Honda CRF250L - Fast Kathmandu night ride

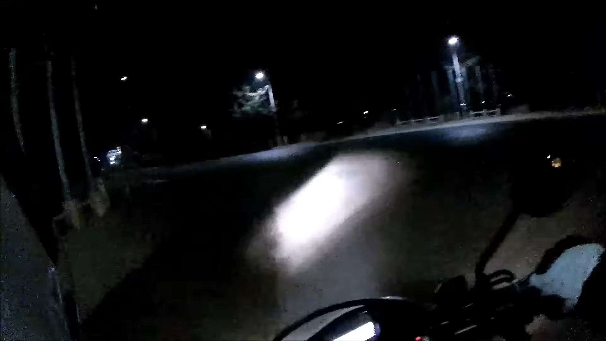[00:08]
So what better time to go for a ride? So we're going to head down to the palace, and then we're just going to hit up this little loop, just like a little ring road. Here we go.
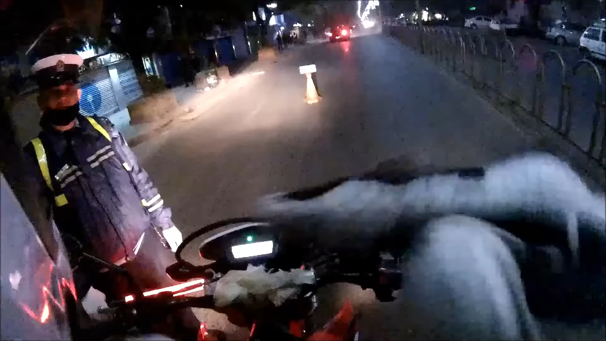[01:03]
Bye-bye. I'm also going to do it as quick as possible, officer. Do you think they're going to chase me now after seeing me speeding off like this? Hard on the brakes.
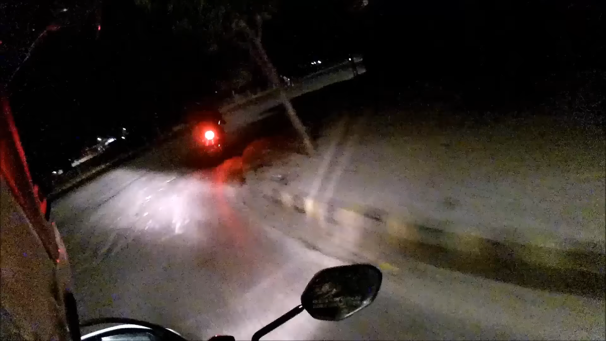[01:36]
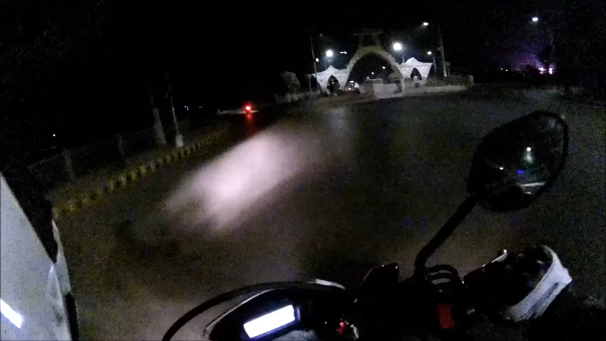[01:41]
No idea where I'm going now.
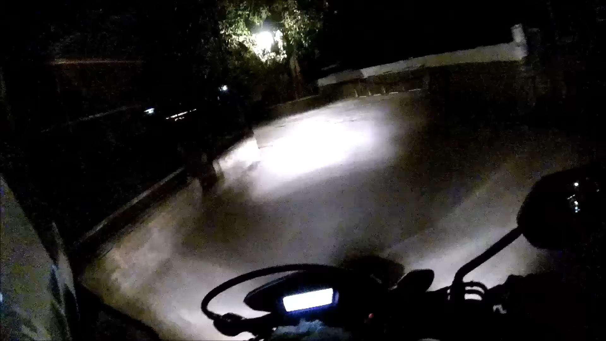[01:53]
Aha! We're at a dead end. Okay, time to turn around.